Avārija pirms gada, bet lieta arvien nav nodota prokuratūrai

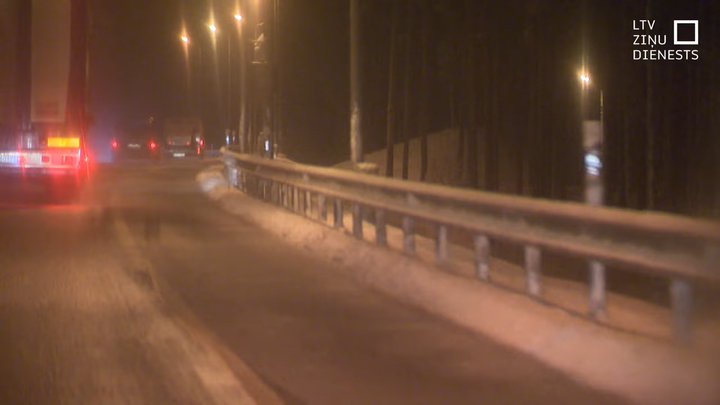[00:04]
Laika apstākļi līdzīgi kā tagad – apgrūtināta redzamība un braukšana.